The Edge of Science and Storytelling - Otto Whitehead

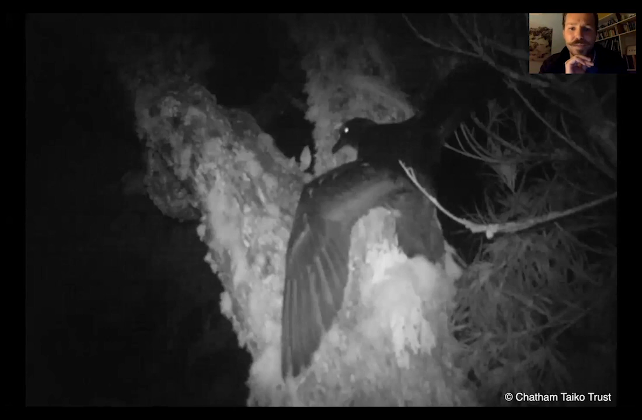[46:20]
I mean, living in the forest, you know, most seabirds have been in these wide open areas and they can run and take off, but you can't do that if you're living in a dense jungly forest. So what they do is that they climb trees and at night. So all of this is, these are images from camera trap footage, um, from the Chatham Tycho Trust. Um, and, and then they take off from these trees. Um, and it was really hard and we didn't have enough time to focus on, um, filming and photographing.